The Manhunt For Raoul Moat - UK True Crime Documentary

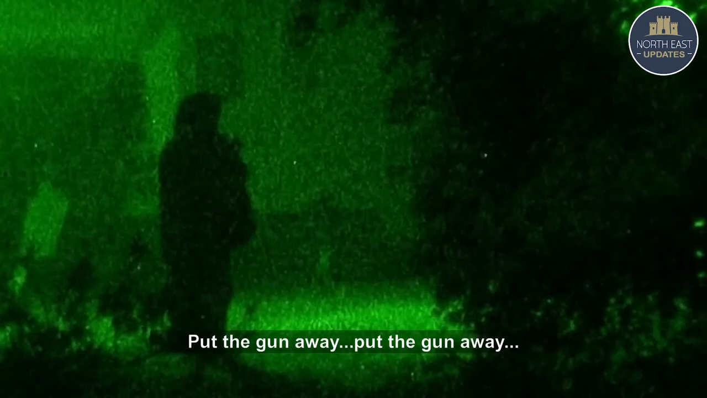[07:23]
Soon after this, at around 1.15am,
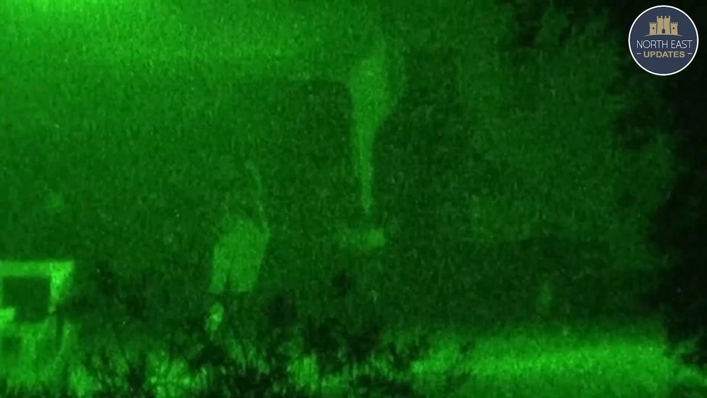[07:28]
Moat makes his final shot of his killing spree, shooting himself.